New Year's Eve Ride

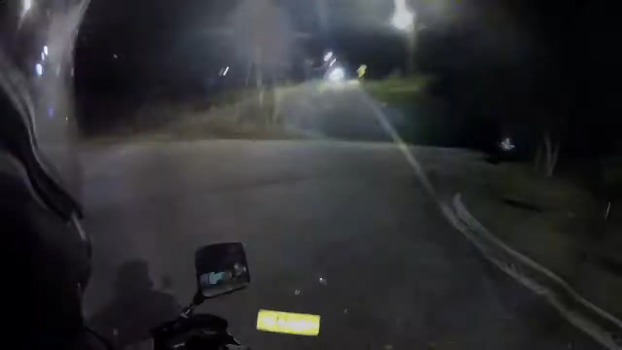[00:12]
It's a little chilly tonight. It isn't too bad. I think it's still about, I don't know, 60 degrees or so. But I got a hoodie on, underneath my leather jacket, so pretty warm. Not gonna lie, a little scary, because I still don't have my,
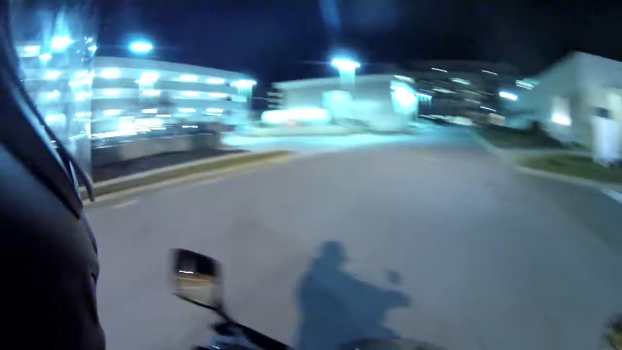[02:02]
right now it's, you know, it's pretty dead.
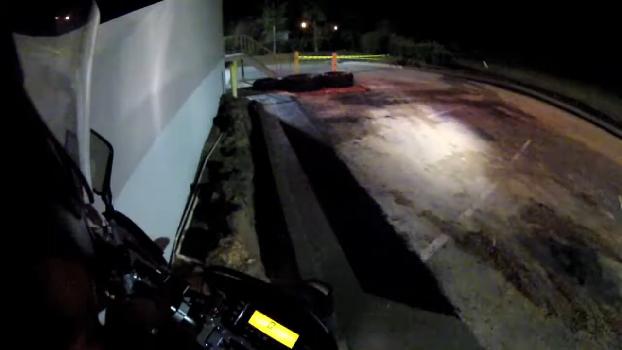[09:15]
Yeah, there's not. My bike's bottoming out. I had to kind of use my feet to get her over.
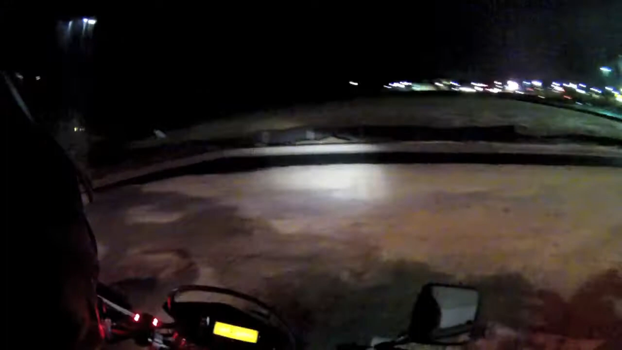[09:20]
Those are, I wonder if I get up it though. If I get up it, I might be alright.
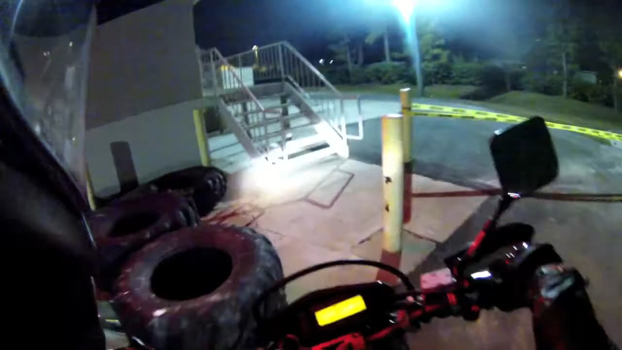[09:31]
Ow! I just smashed my leg in between that tire. The thing did not move at all. Alright, before I try this, get my visor up.
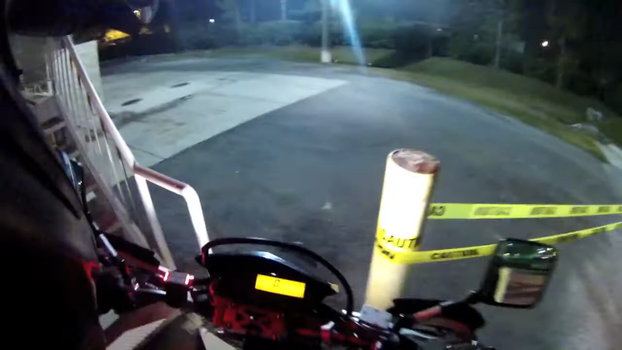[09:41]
I can see what I'm doing.